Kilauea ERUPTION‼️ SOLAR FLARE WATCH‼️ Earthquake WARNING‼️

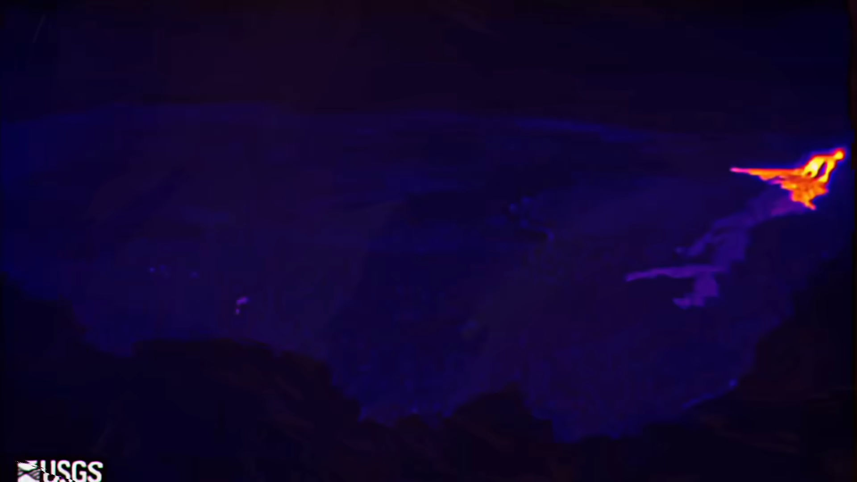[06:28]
Amazing images there of the Kilauea Volcano erupting today.
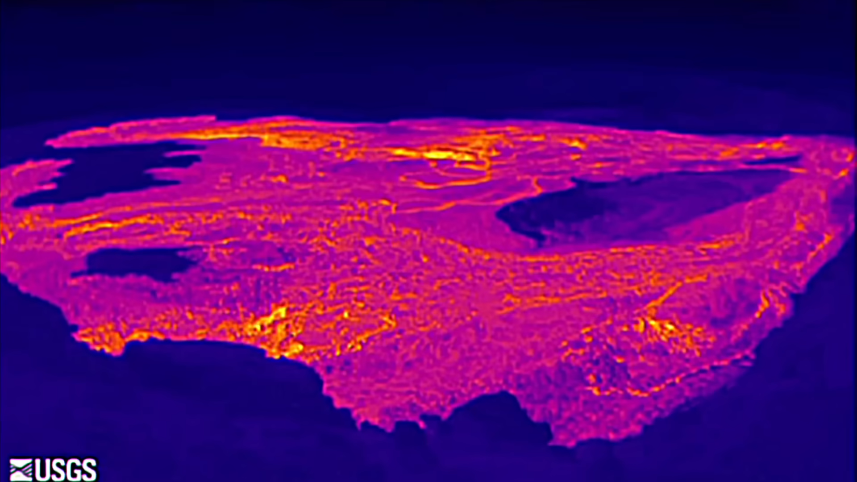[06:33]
Here is a look at the infrared imagery showing the
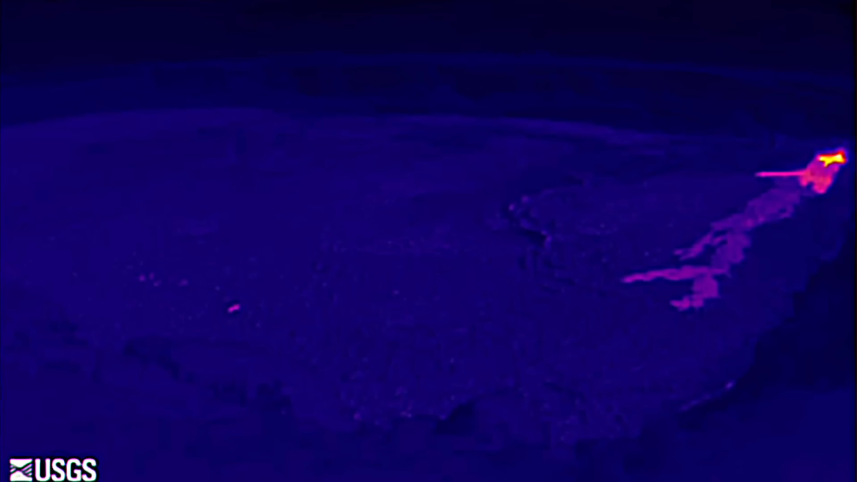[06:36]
full eruption as the North event started to erupt early this morning. After a small eruption yesterday. That's why this is Episode 35.
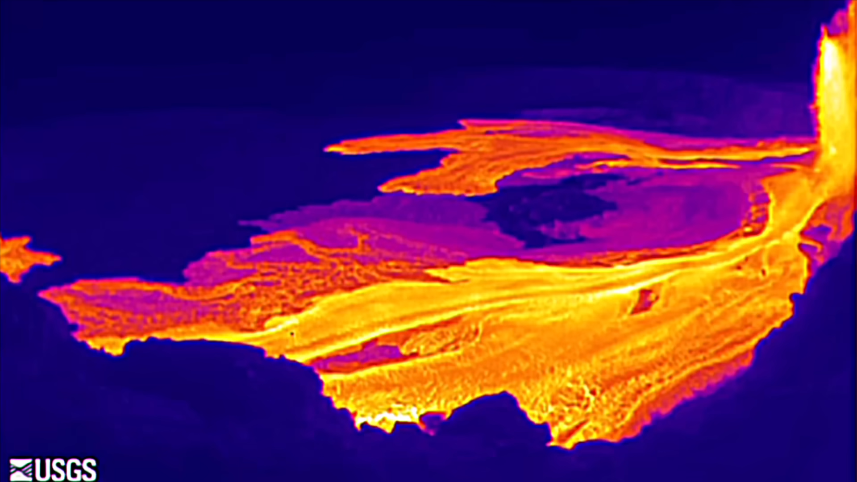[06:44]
And look at that eruption. Almost completely filling up the caldera with some fresh magma.